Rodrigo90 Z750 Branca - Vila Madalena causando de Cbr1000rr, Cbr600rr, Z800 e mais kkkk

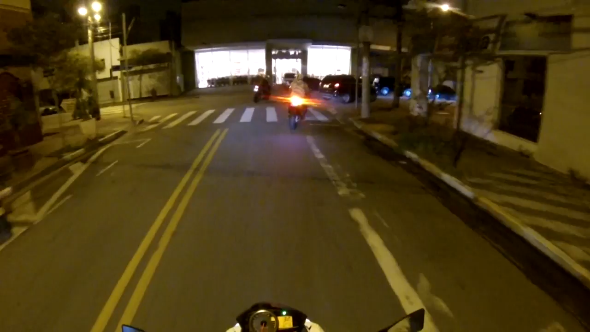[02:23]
Rodrigão falou pra trás, foi embora.
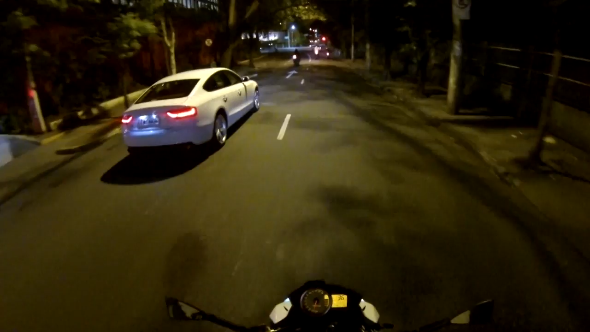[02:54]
Acho que o Rodrigão foi embora da AMG Mercedovski.
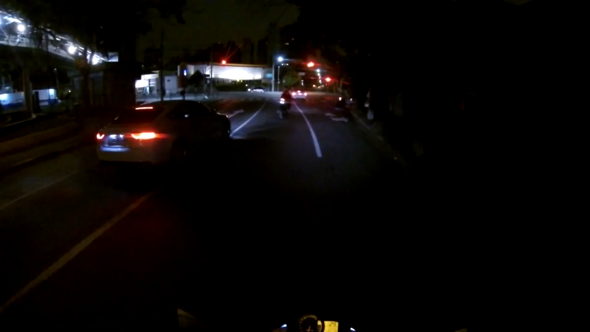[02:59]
Ai, carai. Voltar pro mesmo bagulho de novo, meu Deus do céu!
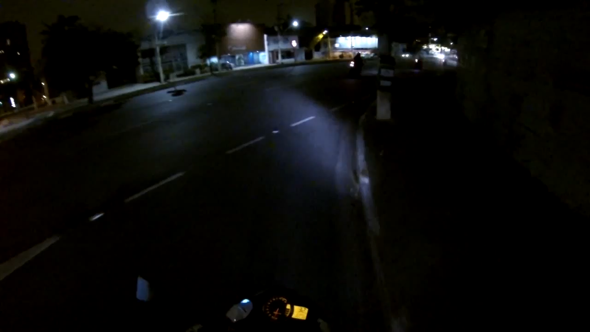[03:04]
E aí, direto? Você viu o radar lá em cima? Não. Ó, lá em cima, lá.
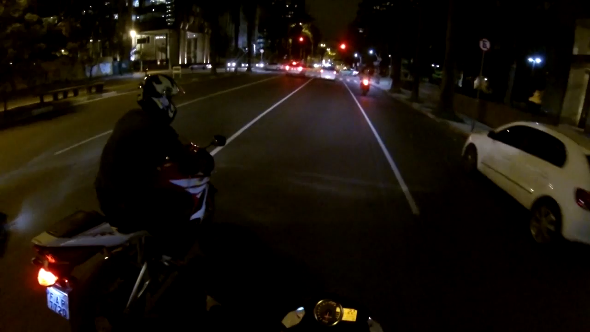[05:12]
polícia fala que a gente tá desfilando. A gente pior que tamo. Oh! Foto linda! Foto feia! Feia?